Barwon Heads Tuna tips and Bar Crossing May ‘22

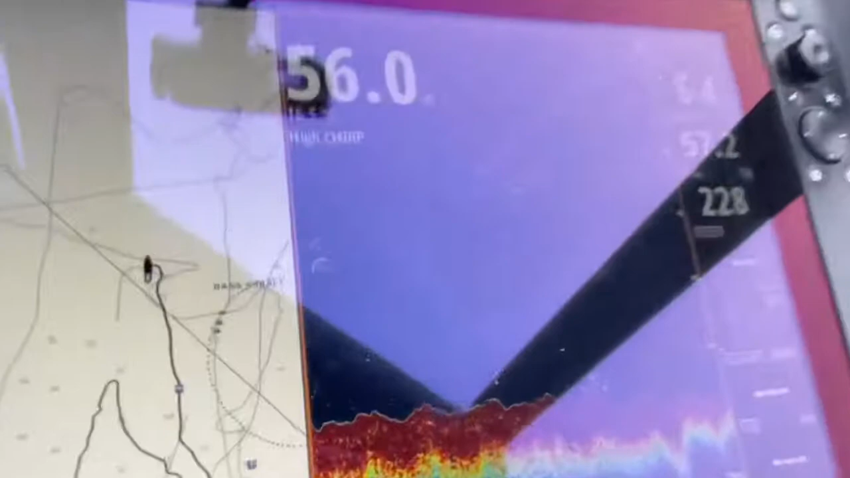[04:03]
well we've got one two three four five looks like five tunas and they look pretty big too the upside down night ticks as they uh they like to say so with the simrads you can actually hit the mark
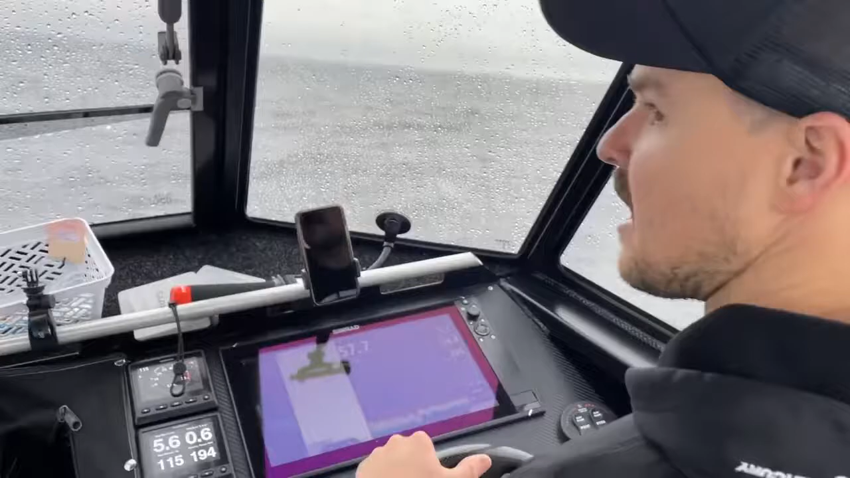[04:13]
and you mark exactly where they are i'm just going to loop around and come back on